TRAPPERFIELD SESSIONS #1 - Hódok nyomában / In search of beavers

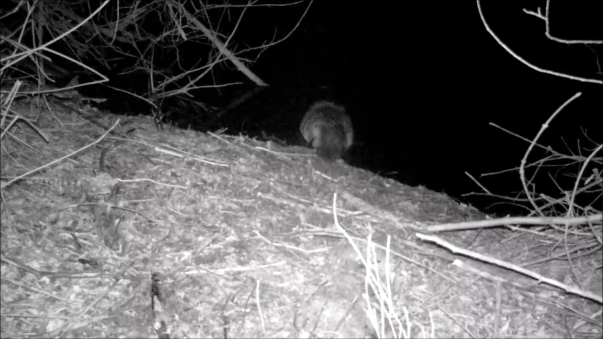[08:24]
Egyszer csak, az éjszaka közepén felbukkant, egy vidra. Gyanakodtunk rá, mert a parton több helyen is találtunk halpikelyeket, de ez azért mégis kézzel fogható bizonyíték. Persze mi akkor még nagyban aludtunk, így másnap ezekről a történésekről mit sem sejtve indultunk ki ellenőrzésre.
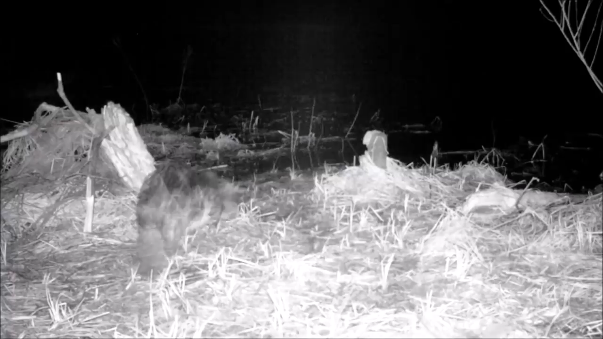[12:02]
Jó döntésnek bizony, mert a vadkamerán több felvétel is van a hódról, és nagyon közel ide jött a vadkamerára az itt mászkát. több váltót is használt, de pont azt az egyet, nem amire a gép néz, úgyhogy nem sütött el a gépet, így rendes képünk nem lett róla. Pedig még a kirakott csalifát is úgymond látszik, hogy felaprította, meg lehántolta, de sajnos nem lett róla most képünk.